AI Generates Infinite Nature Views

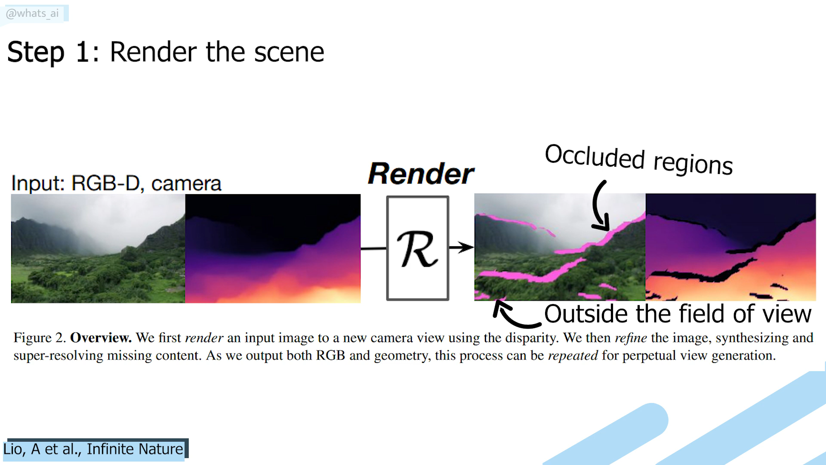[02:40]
since this renderer only generates a new view but is unable to invent unseen details. This leads us to quite a problem. How can we have a complete and realistic image if we do not know what goes there?